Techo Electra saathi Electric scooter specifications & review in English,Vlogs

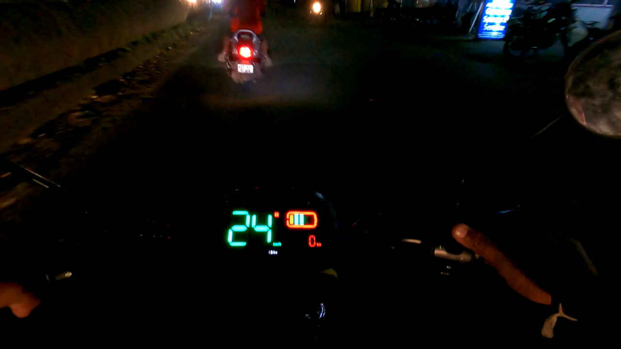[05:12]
Find the performance of this vehicle in a display. So this is how it is performing in mode 2. In a full charge, this vehicle will give 65 km range.
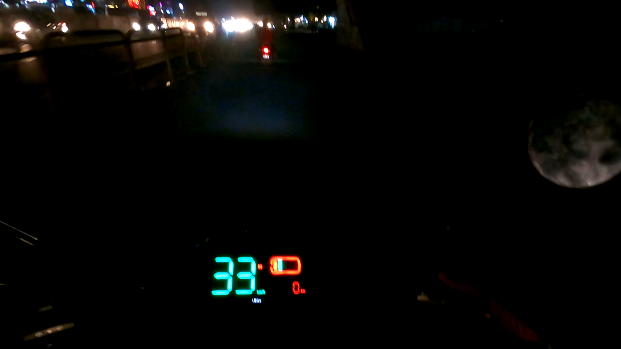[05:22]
Mode 3. Activa.
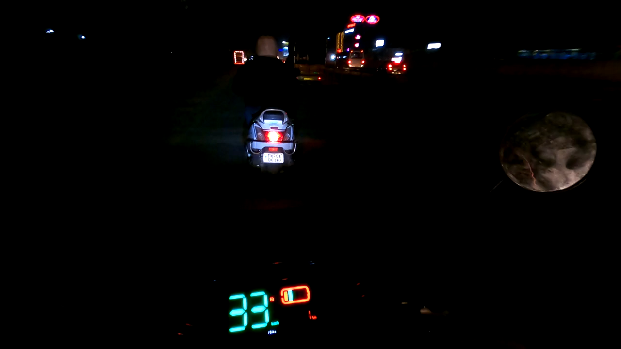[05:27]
Overtake the Activa. I have turned on the mode 3.
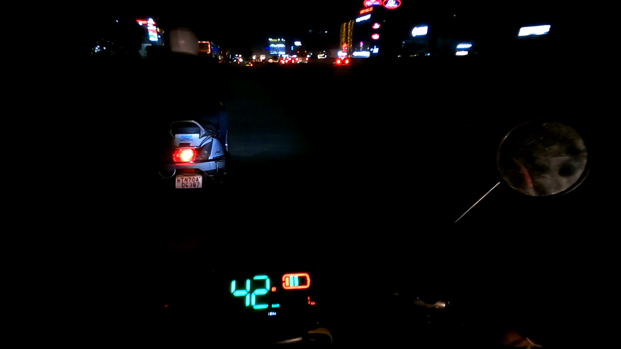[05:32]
Let's see how I can able to overtake this vehicle.